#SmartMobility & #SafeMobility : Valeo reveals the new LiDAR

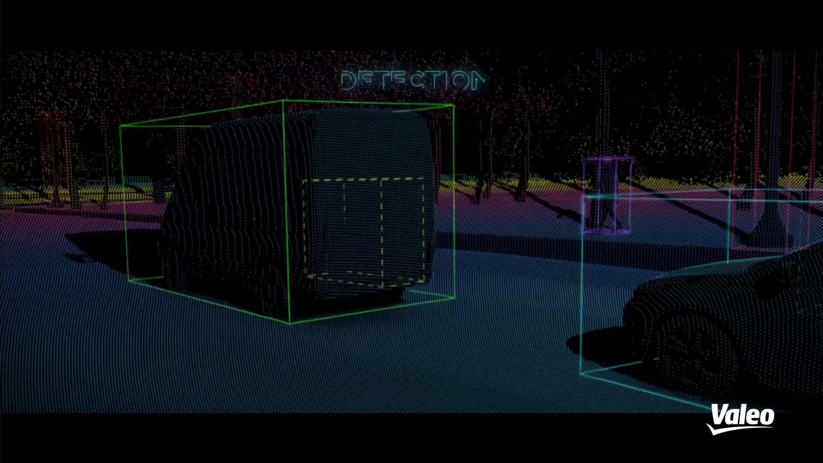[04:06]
In a dense urban environment, it keeps tracking vehicles and pedestrians, even though they are no longer in its line of sight.
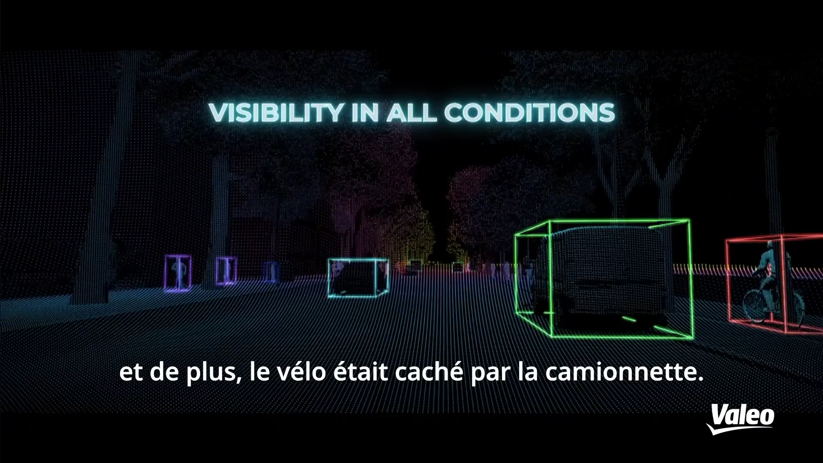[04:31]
And moreover, the bicycle was hidden behind the van.